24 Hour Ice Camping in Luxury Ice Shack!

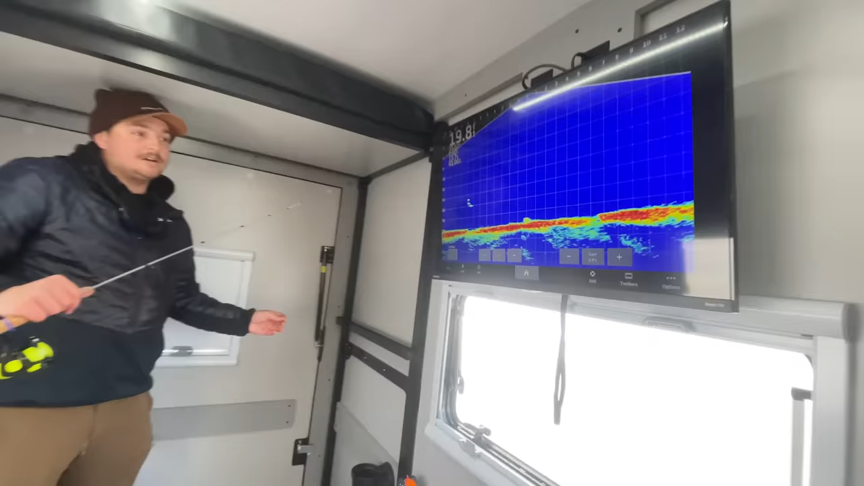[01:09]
out i'll give you guys a little tour but is that you oh that's a fish below it really yeah dude
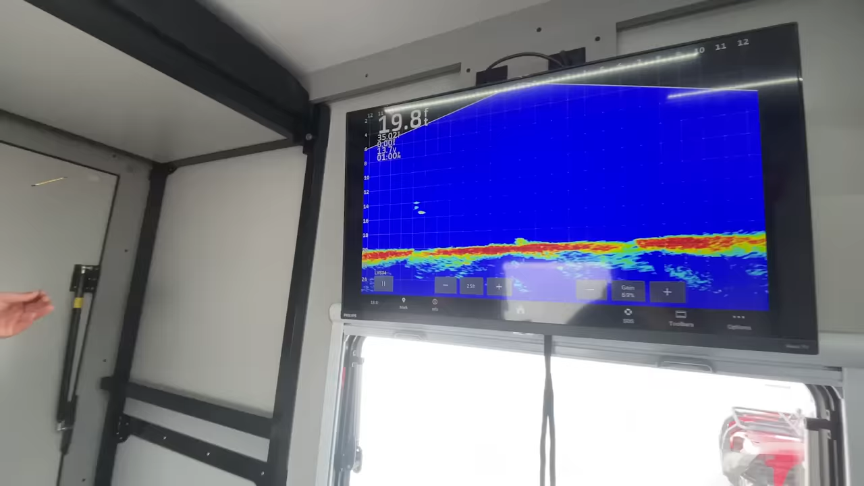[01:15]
this fish house
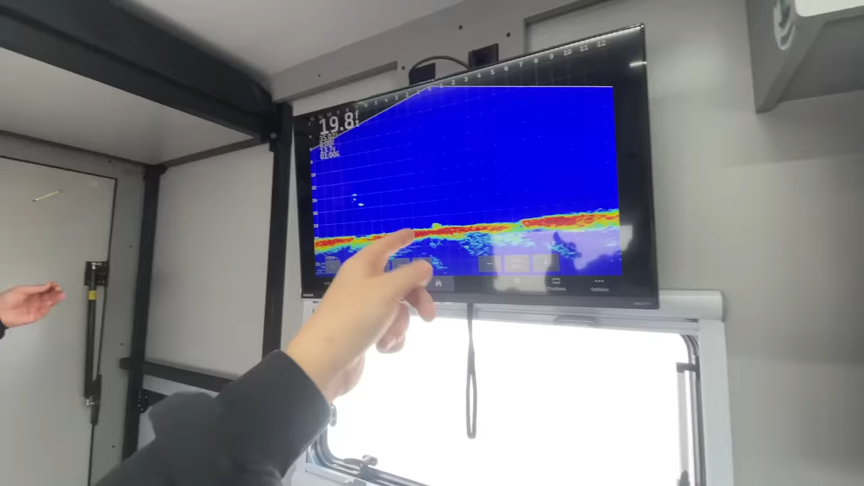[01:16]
has live scope here underwater camera here